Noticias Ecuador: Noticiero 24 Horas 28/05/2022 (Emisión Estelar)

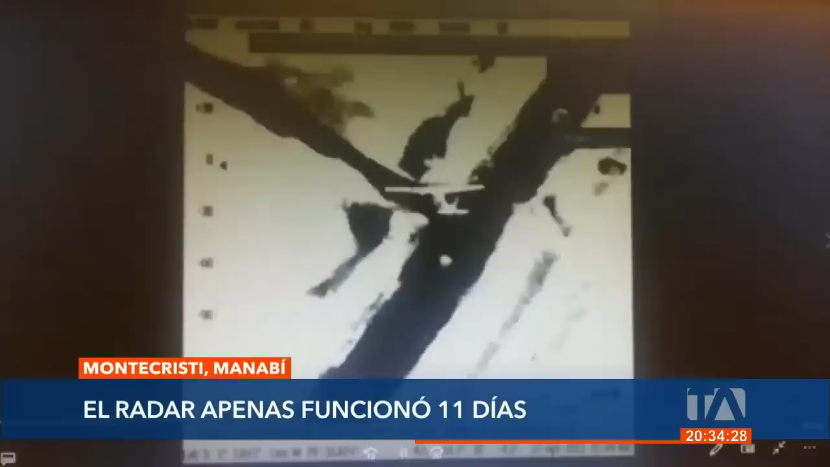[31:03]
El equipo cubrió un rango de 220 millas a la redonda.